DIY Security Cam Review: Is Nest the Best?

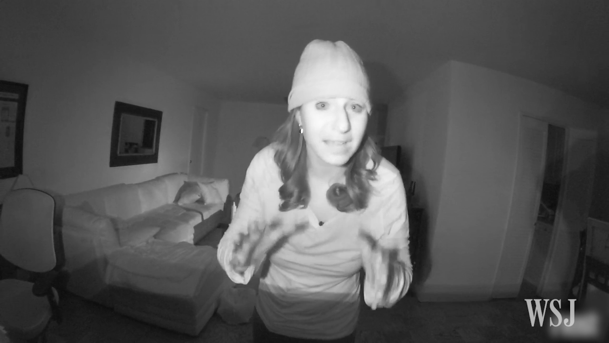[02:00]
And when the lights go out, Nest's night vision footage is crisper, and objects are easier to make out.